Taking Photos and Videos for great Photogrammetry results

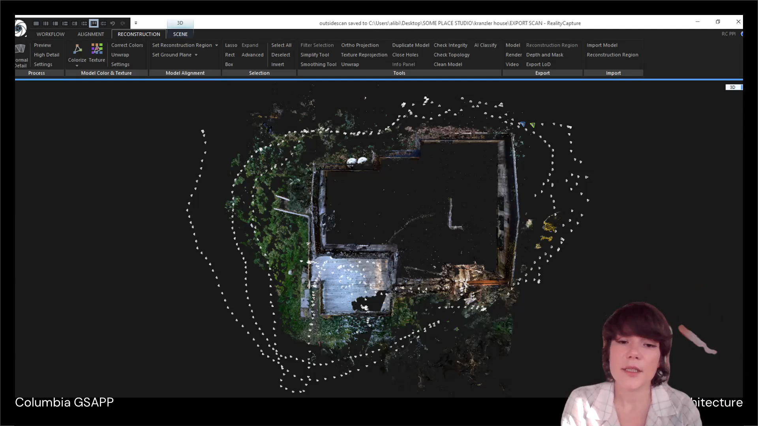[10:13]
And also this I had scanned much nicer to side became a little bit messy. So you, you know, it's actually good to have a little bit of distance from the object because the more surrounding you have, the easier it is for the software to line everything up if you're too close. It becomes very difficult to get the 60% overlap. So here you see the model that came out actually really nice from that attempt. And I actually took a video here and not a photos and that's something that you know you can experiment with. I used to take photos and I've actually switched to taking videos, mostly because it's just faster.